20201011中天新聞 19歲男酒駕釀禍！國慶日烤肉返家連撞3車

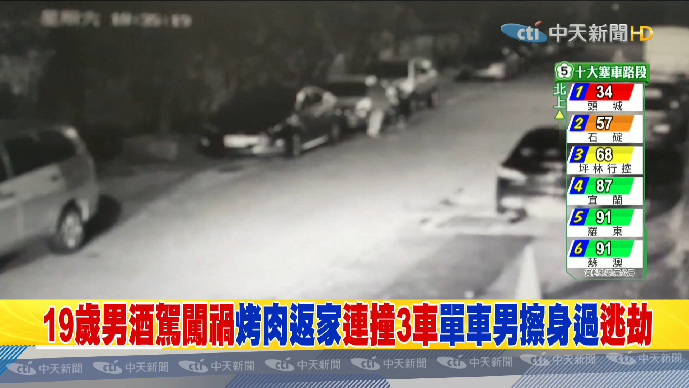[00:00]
轿车在小巷飙速直行，经过路口想转弯没转成，失控撞上路边的三辆轿车，车尾的灯因为故障闪烁。再看一次监视器画面，轿车直直冲，旁边有人骑着脚踏车经过，差一点就被撞上，好险闪过。事发在国庆日当晚，巨大撞击声，附近民众都以为是在放鞭炮。